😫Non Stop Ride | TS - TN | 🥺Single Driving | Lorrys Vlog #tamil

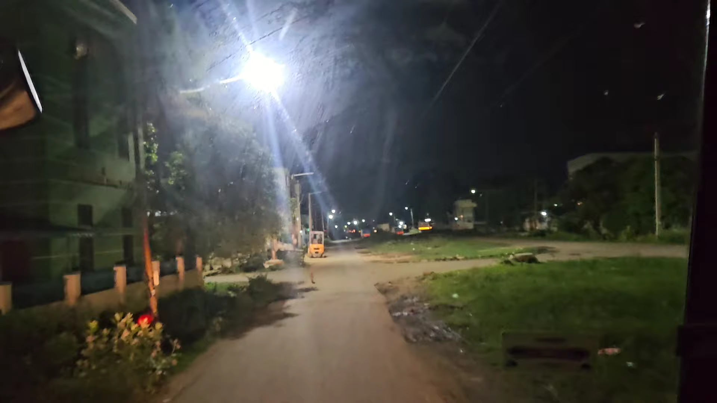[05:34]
நான் தான் அவசரப்பட்டு இதில் வந்துட்டோம். இங்கே ரோடு பிறகுல இங்கே ஒரு ரோடு போதா, ஆப்போசிட் ரோடு போய் எவ்வளோ தூரத்தில் இருக்குன்ட்டு நம்ம கம்பெனிக்கு வந்தாச்சு.